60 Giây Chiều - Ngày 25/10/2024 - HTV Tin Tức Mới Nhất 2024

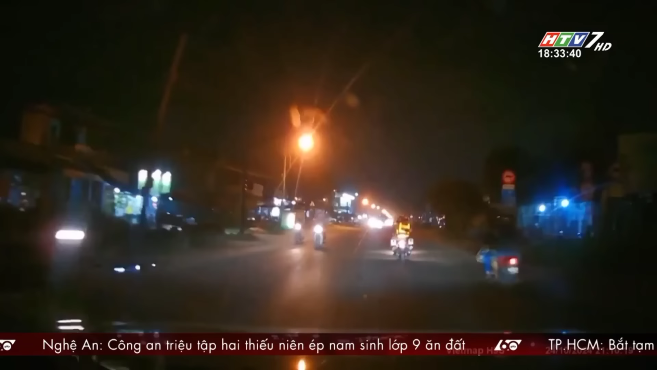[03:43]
Khoảng 21 giờ ngày 24 tháng 10, Cảnh sát Giao thông làm nhiệm vụ xử lý nồng đội cồn ở khu vực ngã Ba Đa Phước, huyện Bình Chánh.